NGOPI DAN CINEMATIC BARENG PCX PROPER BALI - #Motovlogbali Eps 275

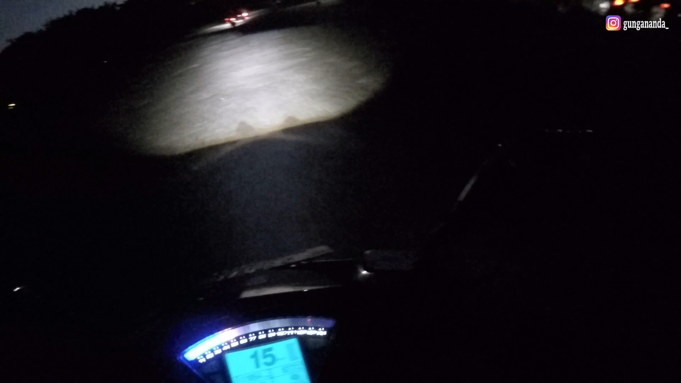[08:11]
Oke, okay, kita sama teman-teman lagi belum PCX, kita riding malam-malam nih guys.
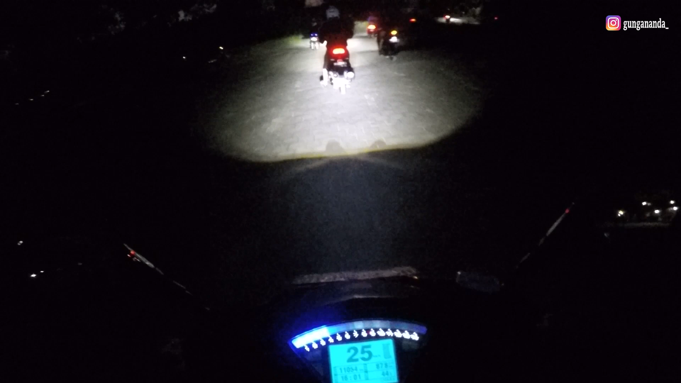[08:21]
Ridingnya mantep banget. Habis dari Mertasari kita ngopi-ngopi, ngeteh-ngeteh.
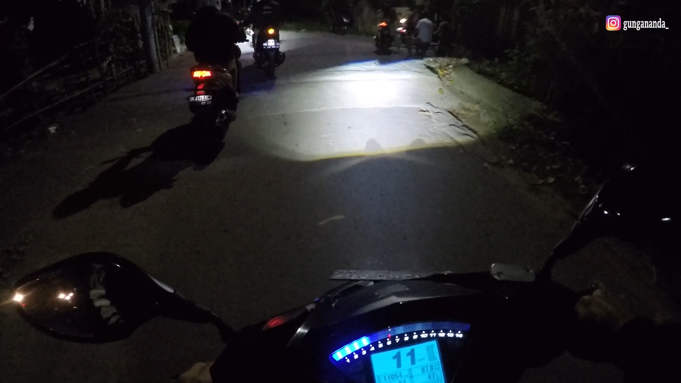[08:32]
Sekarang kita isi riding tipis-tipis. Jadi ridingnya balik pulang lah. Bukan riding dalam artian kita ini apa namanya, kita NR gitu mbak, balik pulang sih lebih tepatnya karena udah malam juga ya kan. Jadi asik guys sama teman-teman yang benar-benar proper-proper gini, bisa dibilang cakep banget motornya.
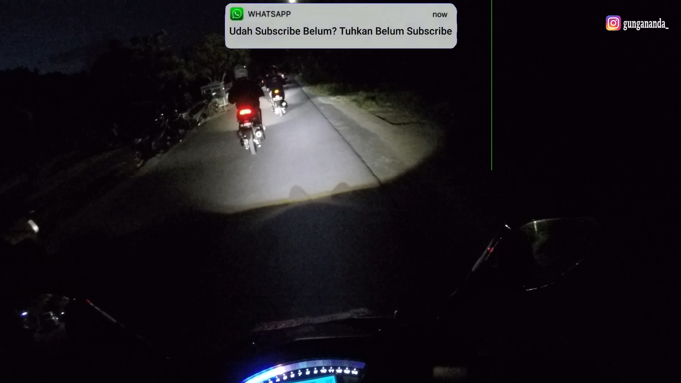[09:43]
Yuk. Oke, ini ada teman kita juga, si Tony rupanya. Cakep banget lah. Riding kita hari ini benar-benar full.
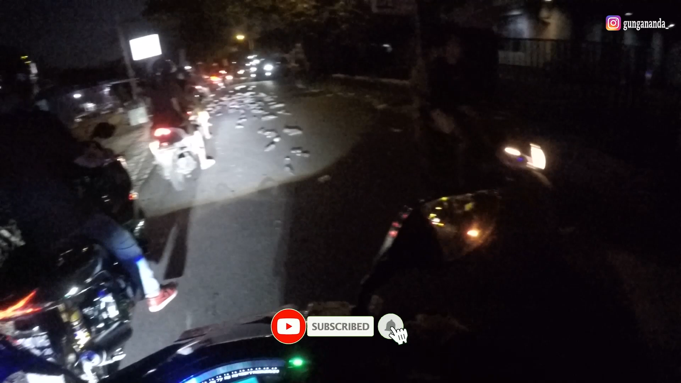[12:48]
Set parah, gila truknya. Belok guys, parah tuh, sampai tertumpah-tumpah begitu, sampai gini akuanya. Untung gua rekam guys, jadi kalian bisa tahu seperti apa yang terjadi gitu. Ya, gitu.
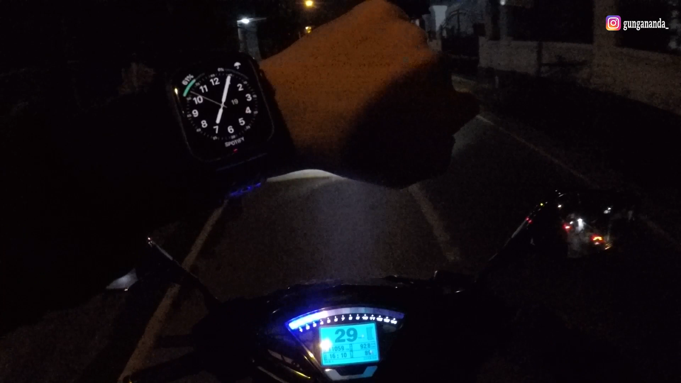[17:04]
Jadi riding kita main baru jam 7 nih. Dan jalan-jalan tikus ini sangat bikin cepat.
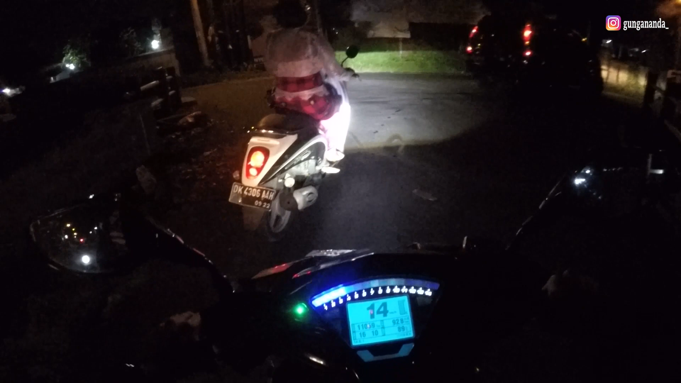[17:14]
Kita mau ke suatu tempat gitu. Tapi kadang ada mobil juga, itu yang bikin macet jadinya gitu, kadang-kadang jalan tikus-tikus seperti ini.
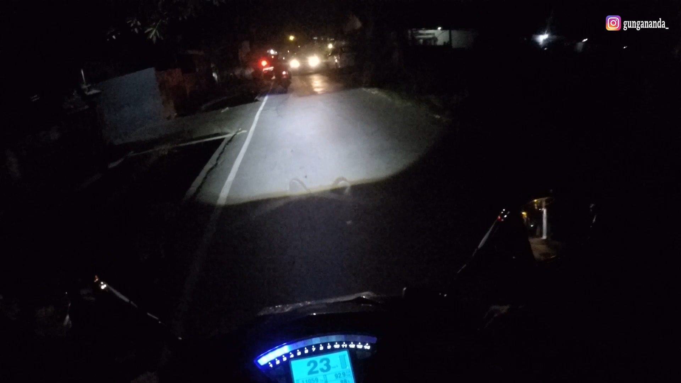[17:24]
Nah ini jalanannya kayak harusnya diperlebar sih, aspal. Minusnya itu aja sih, aspal kurang diperlebar gitu.